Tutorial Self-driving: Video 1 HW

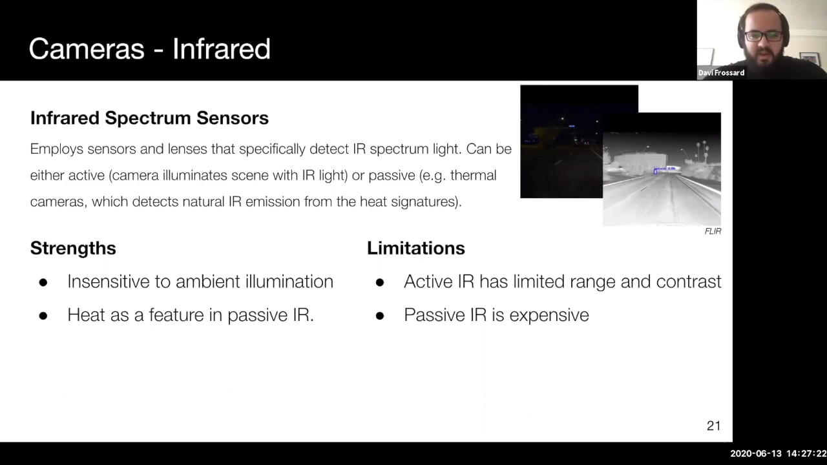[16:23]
Conversely, passive infrared is expensive because it requires special materials to make sensors that are very sensitive to infrared while not being subject to the black body radiation of the sensor itself, for instance by warming up from use. Microphones are the oldest sensor here, but a very useful one.